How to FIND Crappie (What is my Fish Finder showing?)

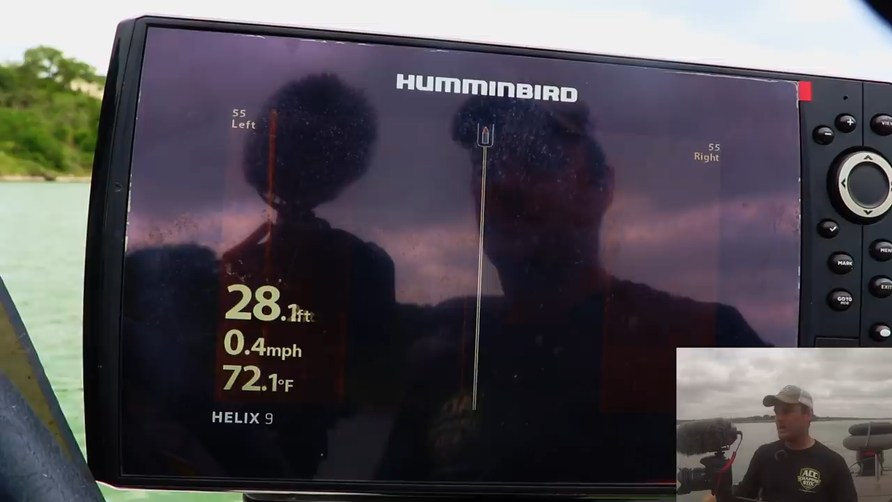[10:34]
On screen: depth 28.1 ft, water 72.1°F, speed 0.4 mph
how to read it left to right that's actually going to be coming up next in my texas part of the texas series
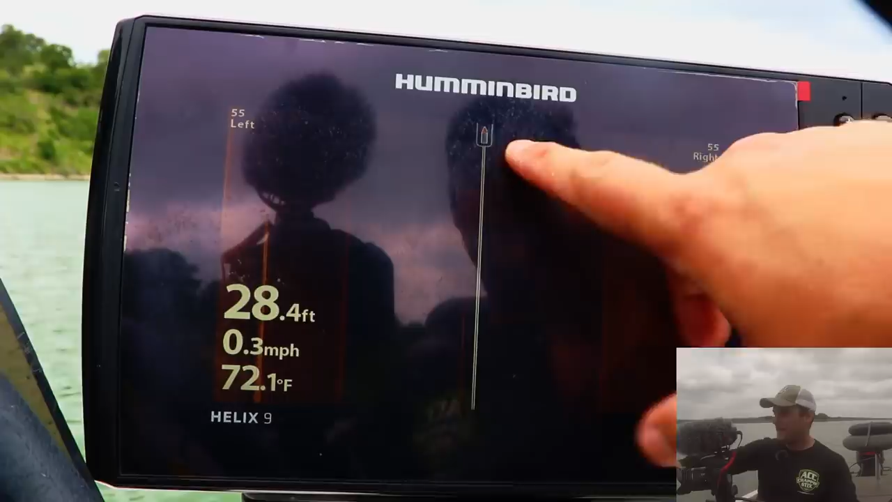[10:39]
On screen: depth 28.4 ft, water 72.1°F, speed 0.3 mph
here's my boat port starboard side you see the red and the green
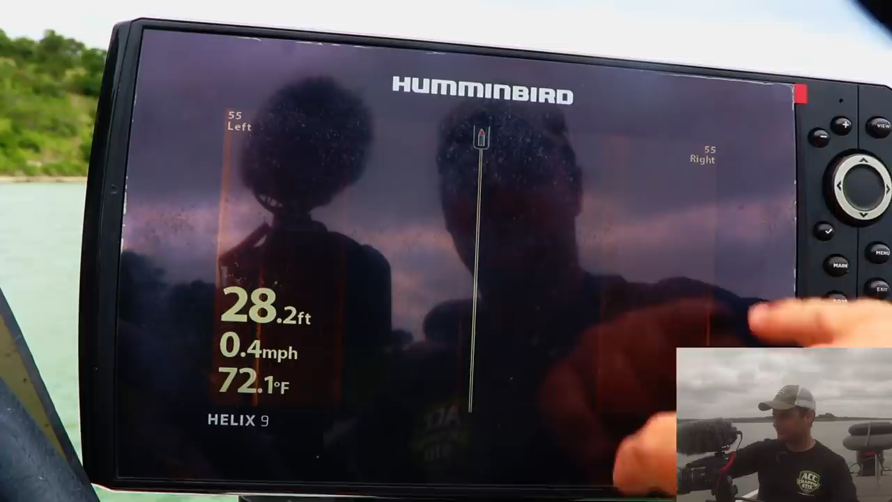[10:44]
On screen: depth 28.2 ft, water 72.1°F, speed 0.4 mph
everything starting right at the top of my screen is directly below my transducer
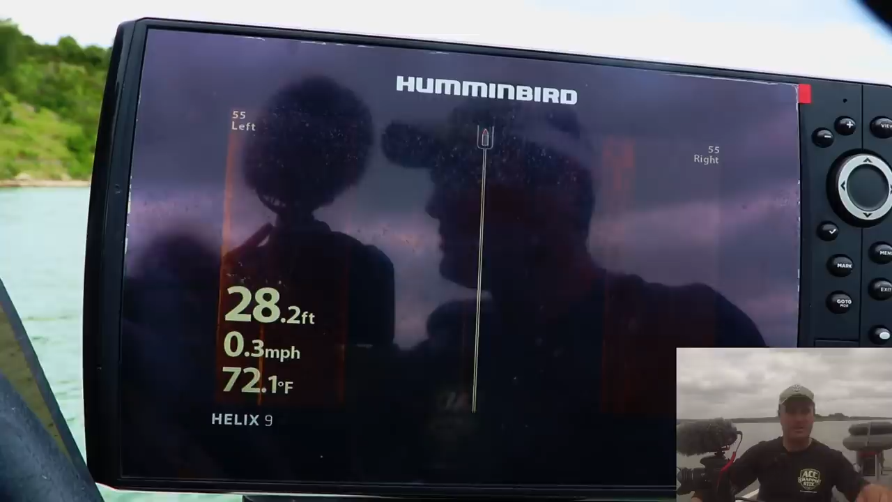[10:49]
On screen: depth 28.2 ft, water 72.1°F, speed 0.3 mph
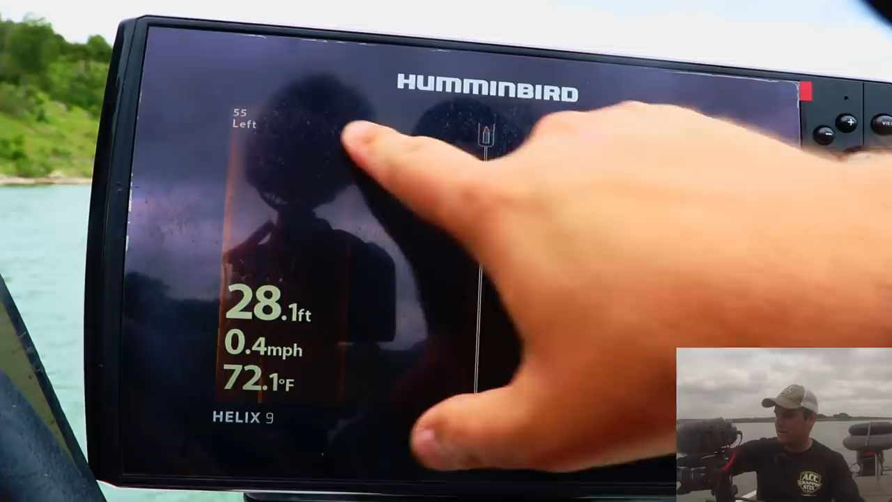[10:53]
On screen: depth 28.1 ft, water 72.1°F, speed 0.4 mph
everything to the right and the left at the very top of the screen is not only is not just directly below
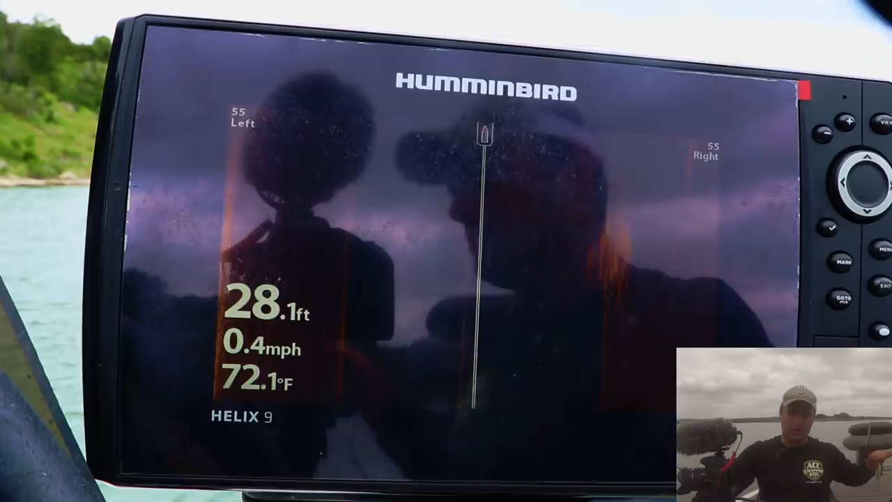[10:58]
On screen: depth 28.1 ft, water 72.1°F, speed 0.4 mph
the boat but also to the right or to the left anything that goes from top to bottom
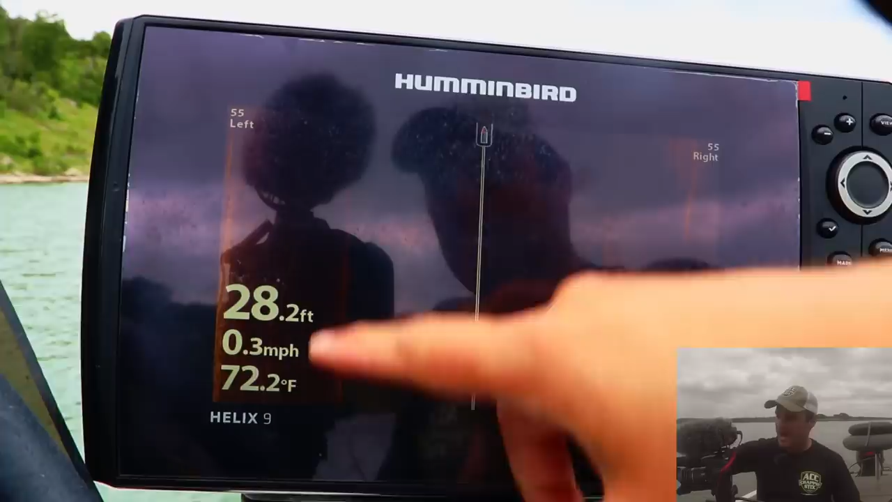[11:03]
On screen: depth 28.2 ft, water 72.2°F, speed 0.3 mph
that's historical data and again you can toggle over to see this looks like some sort of brush okay that is 18 feet behind me
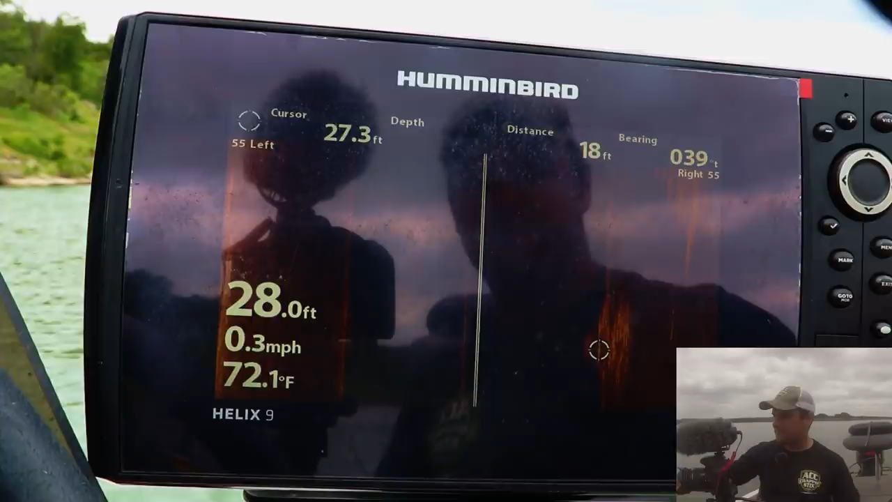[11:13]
On screen: depth 28.0 ft, water 72.1°F, speed 0.3 mph
so the last thing i wanted to talk about to answer the question of where i am relative to where my transducer is and i get this question a lot i'll probably have to do a full-on video on it but
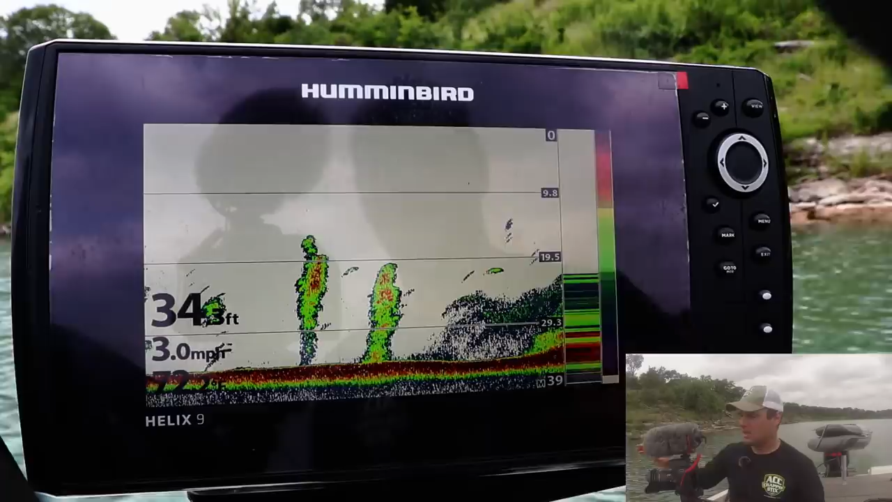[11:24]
marking a waypoint these are trees coming up and going back to that waypoint so this is a big big tree or oh no that's a that's the creek bottom going
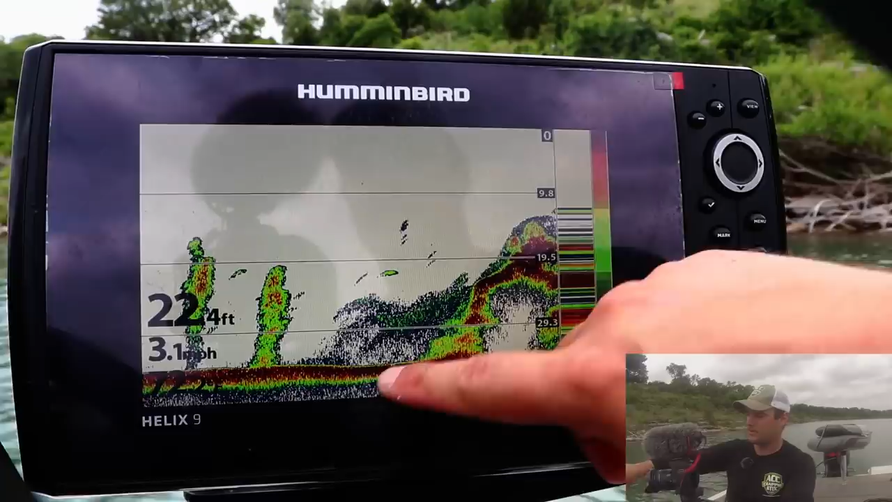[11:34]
On screen: depth 22.4 ft
up to the shelf here so there's a tree on top of it so let's go toggle over
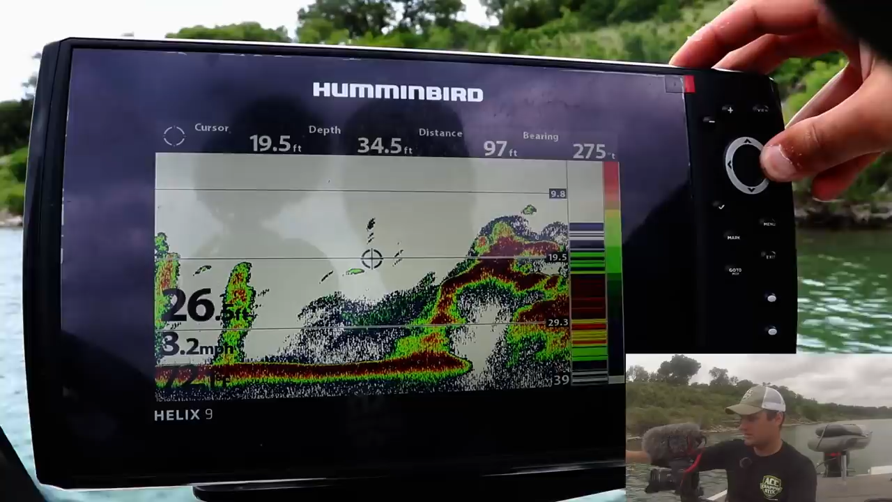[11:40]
to this i'm going to mark this as a waypoint i'm going to hit mark that shouldn't come up for you this is
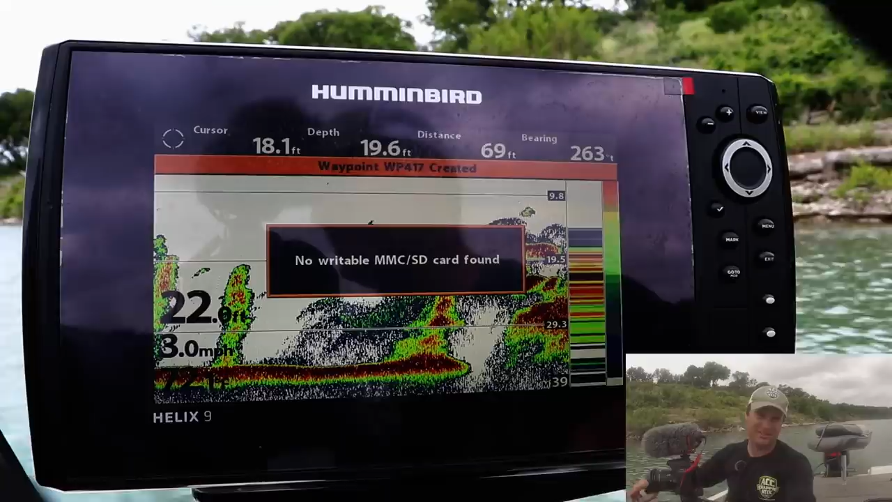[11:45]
an older unit um so i think i have one too many waypoints saved but there's my waypoint
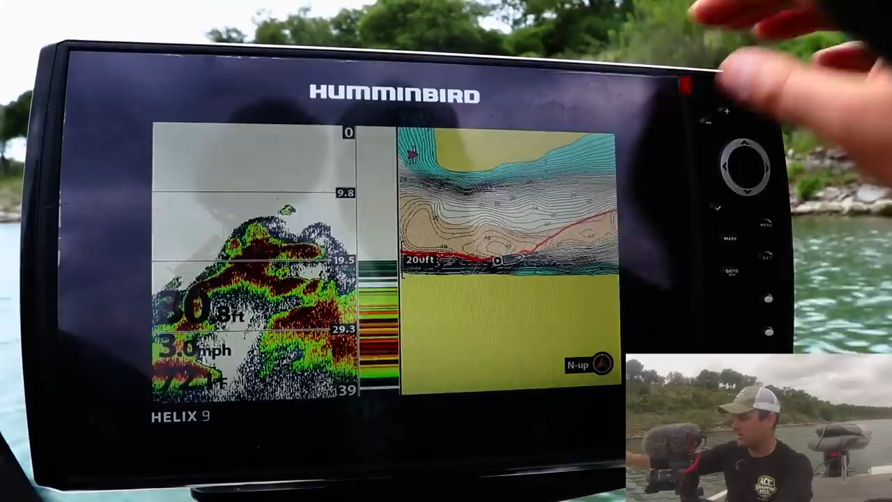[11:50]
so now i'm going to go back to it now you can see the boat is heading straight away from it so i'm going to spin around whoops
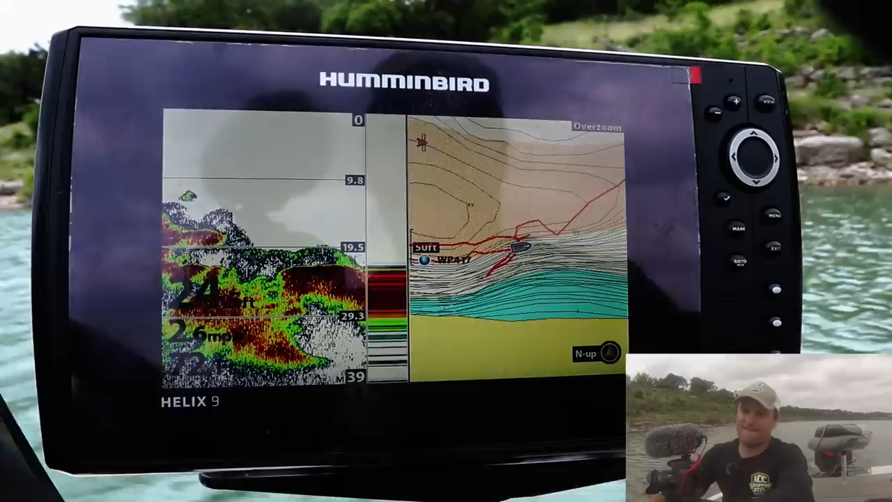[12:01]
it's really hard to steer with a camera between doing the steering wheel
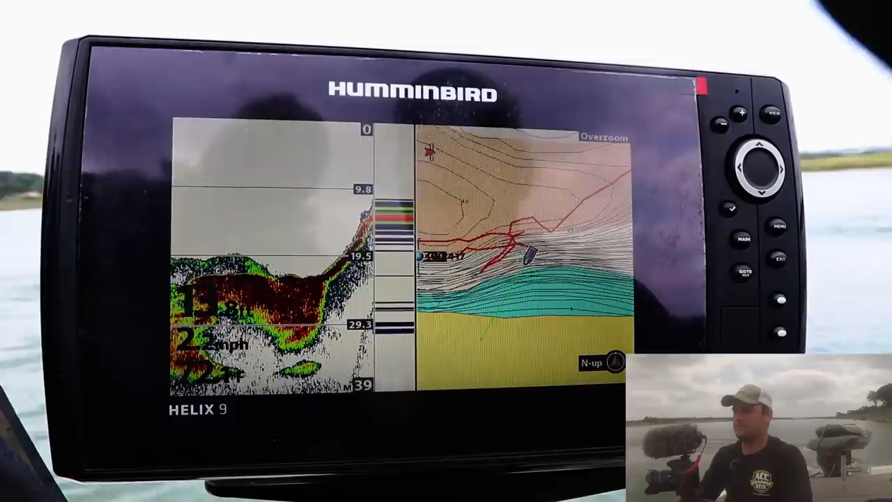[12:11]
see if we can get right back over the top of it now i will say this if you have an external uh gps puck most units come with you can buy one for most units that is probably more accurate than just the internal and this unit is a first generation helix so the second and third generations are definitely more accurate when it comes to gps oh we're driving all over the place so i'm just going to see my green line coming into my boat i'm just going to point it my boat bow right at that gps mark it's a little difficult sometimes
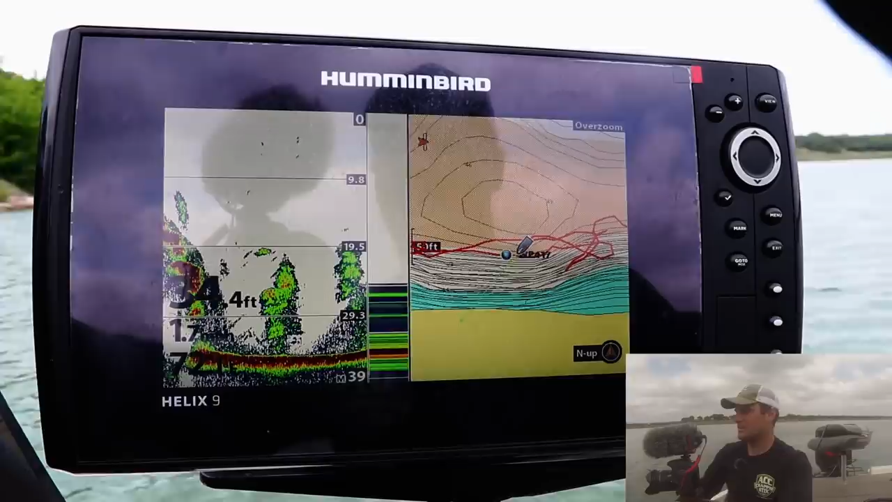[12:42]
but if you zoom in far enough you can eventually figure it out
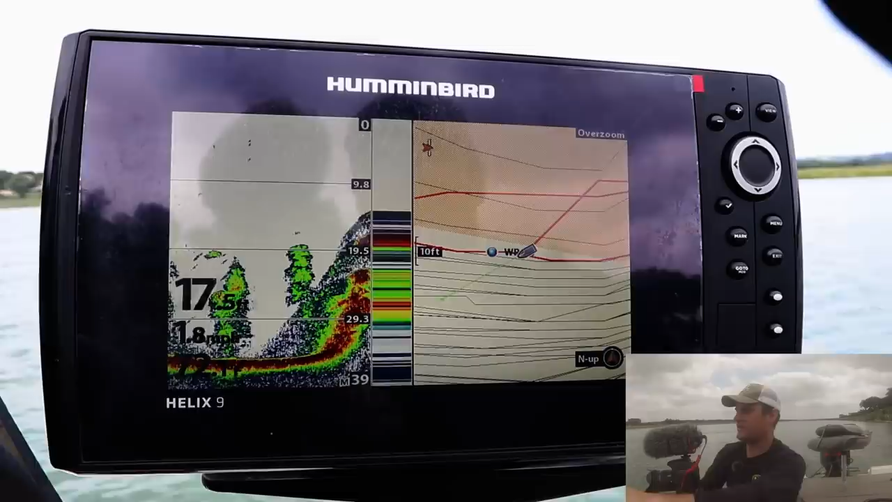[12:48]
and there's that shelf that i had and my tree should be somewhere right here
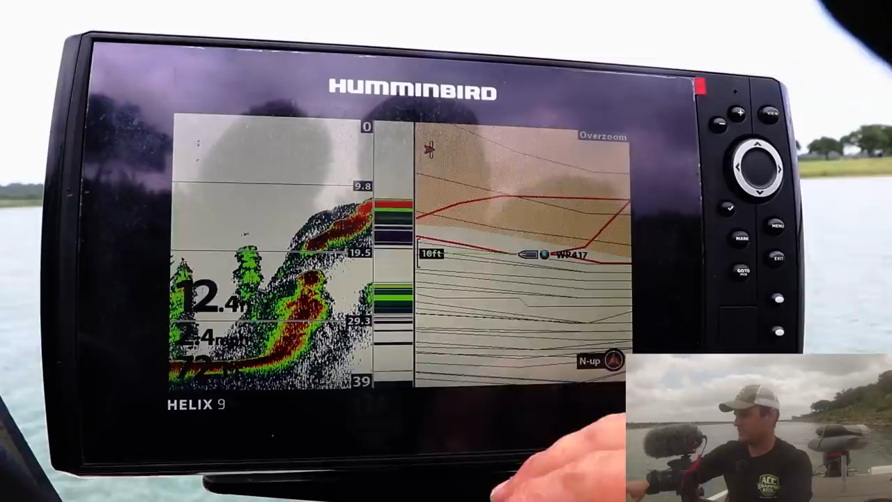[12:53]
well see this is the problem with first generation sometimes the waypoint it might be four feet or five feet to one